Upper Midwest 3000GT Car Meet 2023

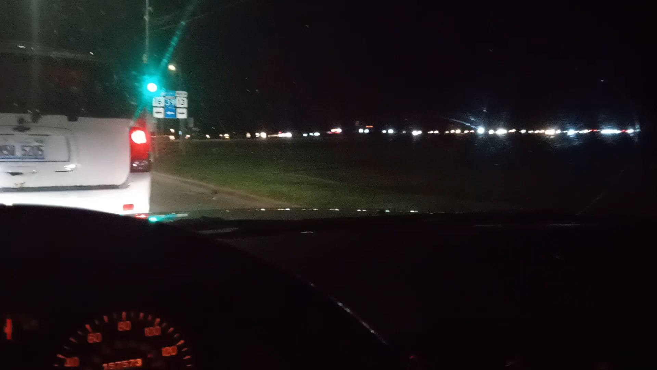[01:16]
Bro, the line from the interstate, or maybe not the interstate, the highway is freaking long, bro.